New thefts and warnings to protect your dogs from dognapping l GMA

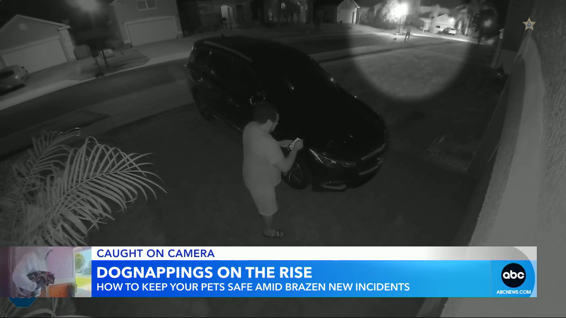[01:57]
And other breeds wanted too. This Australian shepherd stolen from an Orlando home in the dark of night.